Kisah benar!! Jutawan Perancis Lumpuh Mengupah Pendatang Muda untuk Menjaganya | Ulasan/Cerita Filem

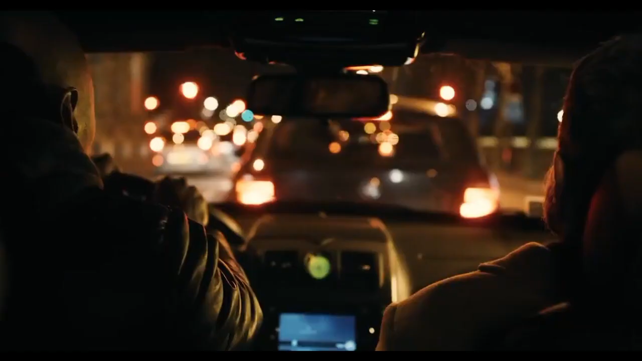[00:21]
Driss melanggar head laju dan mula memandu agak laju, mengelak kereta lain dan tidak mempedulikan papan tanda lalu lintas.